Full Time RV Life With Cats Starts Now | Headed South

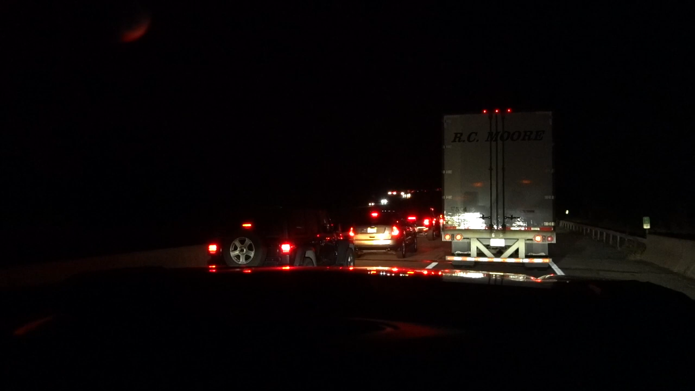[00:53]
and it wouldn't arrive before we left. So we're driving all the way to the coast of Alabama to pick it up, and now the GPS is trying to take us the wrong way again. What is the exit?
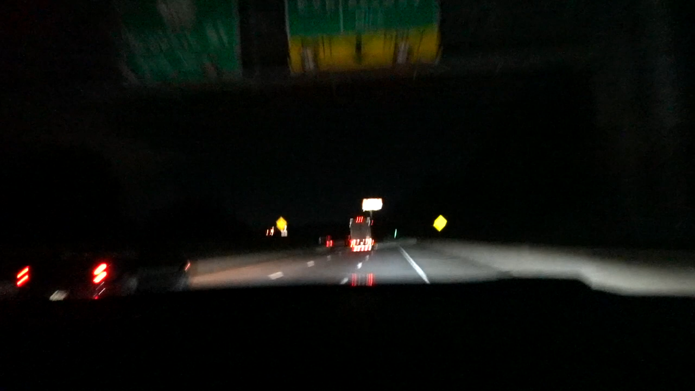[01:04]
181. 185. Why are we taking that? I don't know. We're in Pennsylvania right now, and all of the rest areas seem to be full. In fact, we're driving by one right now, and you can see these tractor trailers parked on the shoulder because they have nowhere else to go. And neither do we, so we're going to keep driving.